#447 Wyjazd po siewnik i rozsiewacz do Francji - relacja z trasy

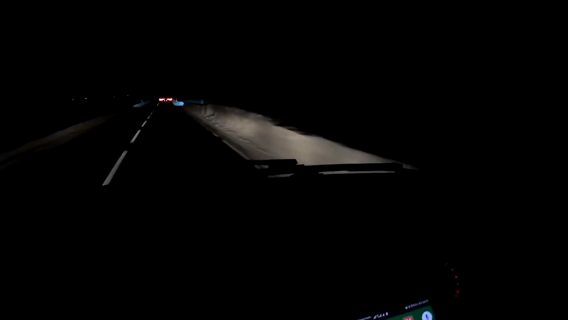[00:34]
Tutaj jesteśmy za Wyrkowicami, a to jest główna droga, krajówka. No, tutaj było grubo, mimo tych płotków, to tutaj popas, jak tak jadę co chwilę. I tak na kamerze tego nie będzie widać, ale zaspy są zacne tutaj. A temperatura minus 13.5, a przed chwilą w dołku było minus 17.